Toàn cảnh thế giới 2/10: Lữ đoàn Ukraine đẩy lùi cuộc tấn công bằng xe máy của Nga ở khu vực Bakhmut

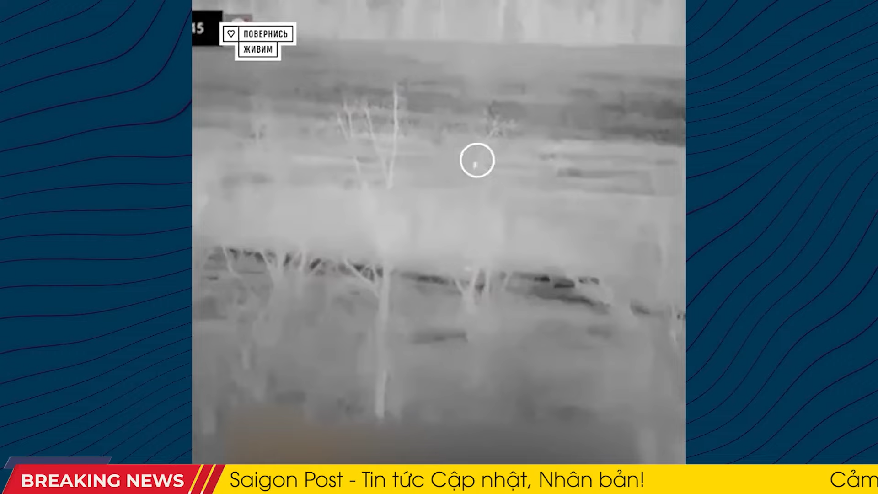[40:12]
Để loại bỏ kẻ xâm lược, quân đội Ukraine đã sử dụng đạn xuyên giáp cỡ 338.
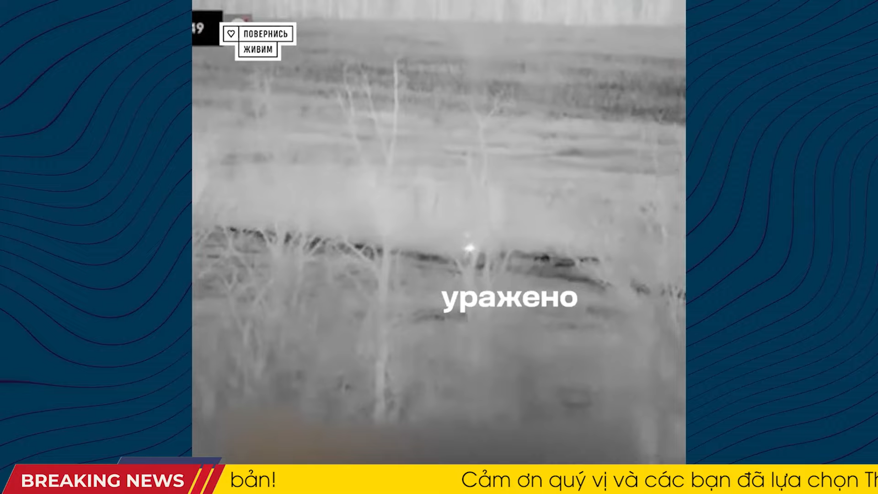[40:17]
Loại đạn này đã trở thành loại đạn bắn tỉa chính xác cho các xã thủ quân sự ở khoảng cách trung bình và xa.